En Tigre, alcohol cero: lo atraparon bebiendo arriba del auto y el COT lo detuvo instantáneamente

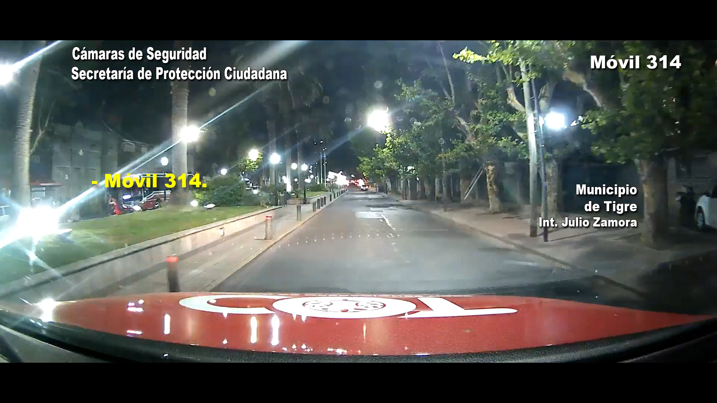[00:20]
una femenina y un masculino consumiendo alcohol. Van a bordo de un Peugeot 206 color rojo. Se está dirigiendo hacia el puente San Cristi. Ahí lo tenemos a la vista.